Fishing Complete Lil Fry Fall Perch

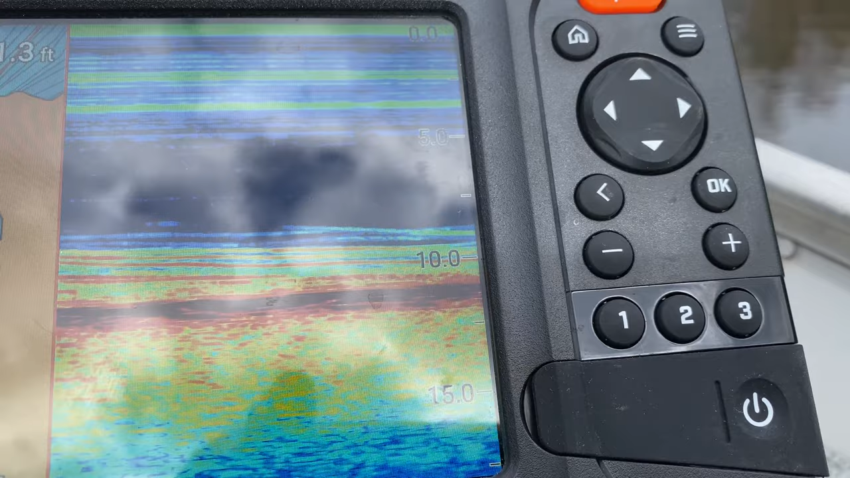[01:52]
So I'm fishing just off this point. You can see that I'm anywhere from about 10 to 14 feet of water and I'm getting a fish literally on every drop on that little fry.
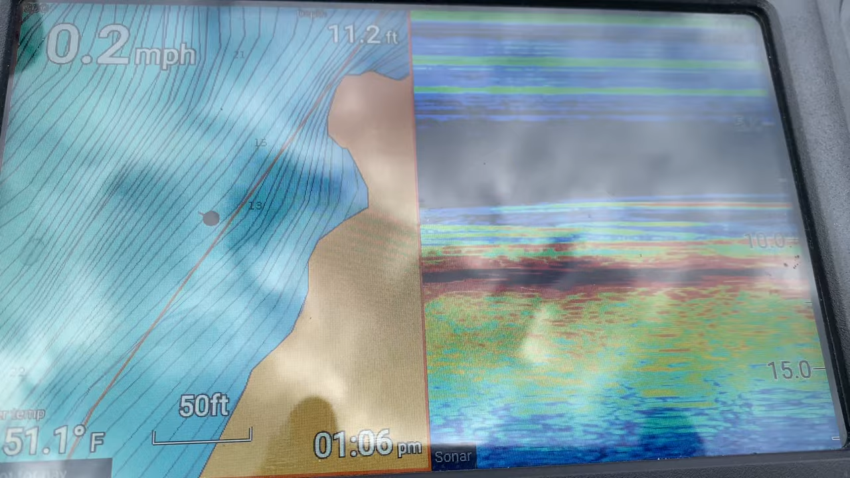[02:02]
On screen: depth 11.2 ft, water 51.1°F, speed 0.2 mph
Drop shot. I'll make a short cast. I've been there for about 15 feet and I'm just going to shake my raw tip